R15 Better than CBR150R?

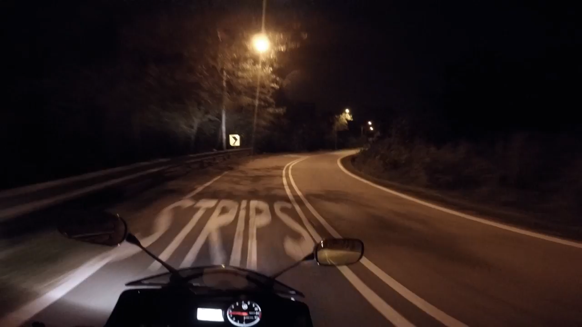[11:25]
dedicated button here for the high beam which you can just press it for the high beam
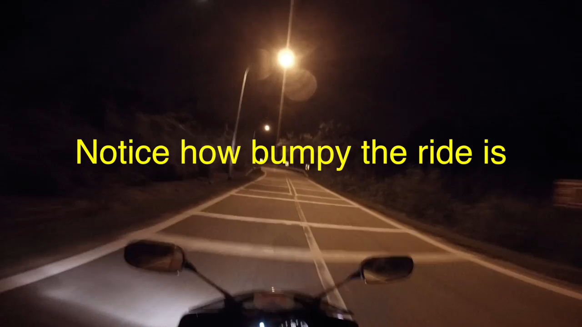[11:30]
I love that that option to be able to just press it and just go like this for this bike you have the high beam but it's it's a flick motion here very fast but there's also the option of just pressing this so in a way that acts as a temporary high beam to warn other people which is good and that's all I'll say about the controls on the handlebars because this this button here really help I'm really happy with this button here it's really intuitive to just press it